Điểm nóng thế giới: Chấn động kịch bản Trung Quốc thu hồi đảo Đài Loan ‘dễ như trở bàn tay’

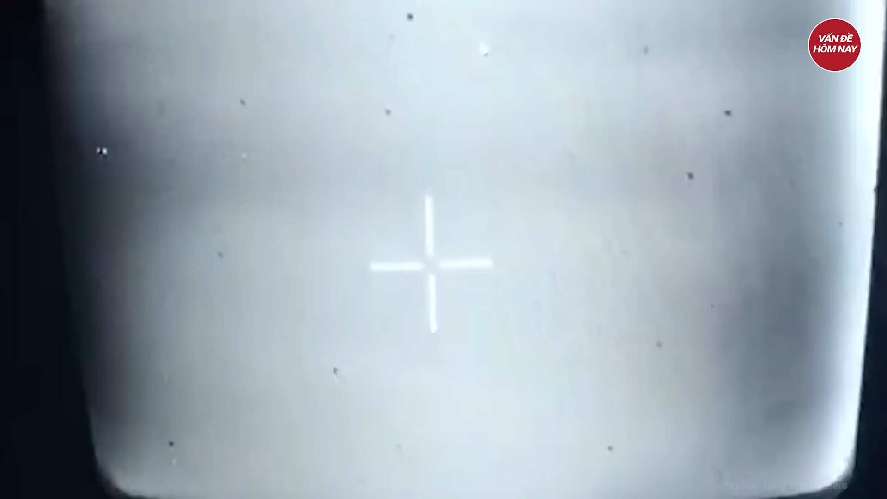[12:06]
UAV của Ukraine đã phát hiện ra tổ hợp này, nhưng bám đuôi, chờ khi Osa vào nơi ẩn nấp.
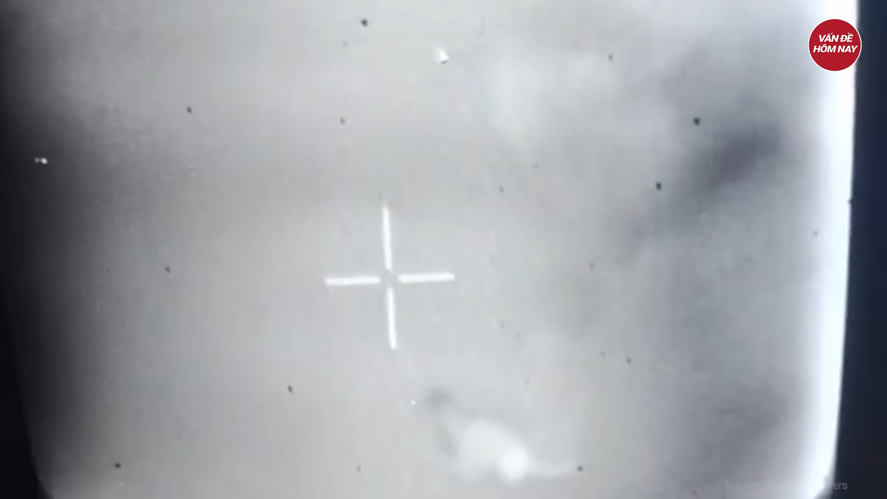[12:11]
Sau đó, những người điều khiển máy bay không người lá FPV của tiểu đoàn không quân số 90 Ukraine quyết định điều khiển UAV lao thẳng vào nhà chứa phương tiện,
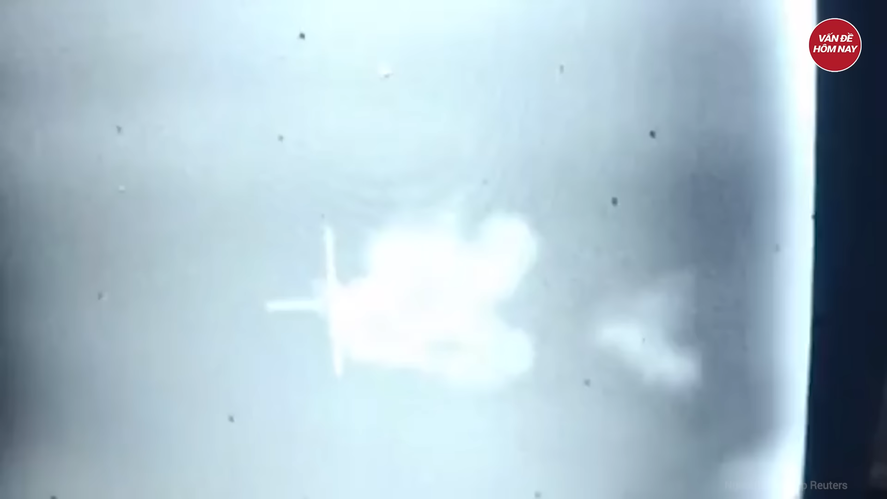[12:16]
nhưng bị cánh cửa sắt cản trở.
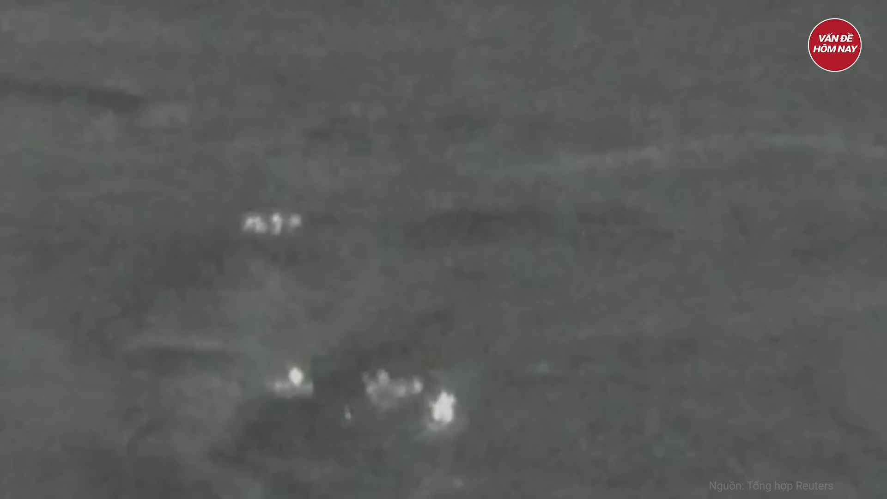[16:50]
Blogger quân sự Nga, Pfeiter Bomber cho biết cuộc tấn công thực sự đã trượt mục tiêu vài mét,
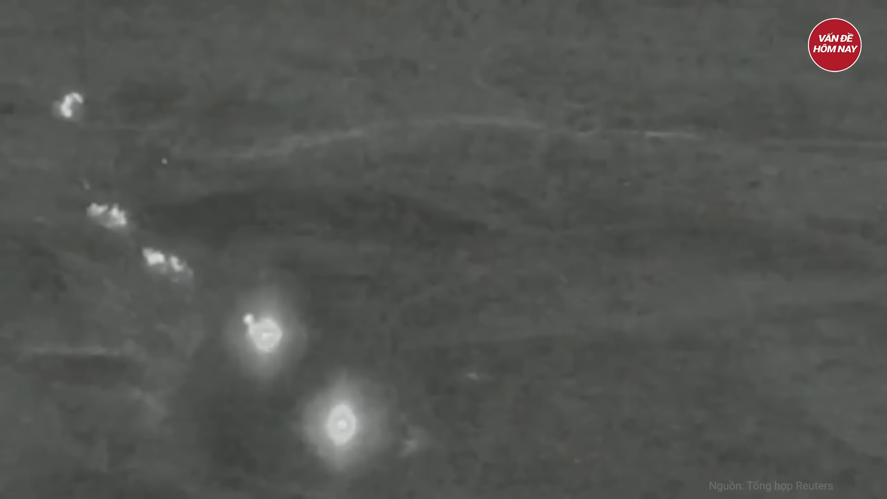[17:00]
nhưng vụ nổ có sức tàn phá lớn sẽ khắc phục sự thiếu chính xác này. Theo kênh này, các mảnh vỡ từ vụ nổ có thể bay xa hơn 1.200 mét. Vào tháng 3, Bộ Quốc phòng Nga tuyên bố tăng cường sản xuất bom FAB-3000 và một số loại bom khác như FAB-500 và FAB-1500.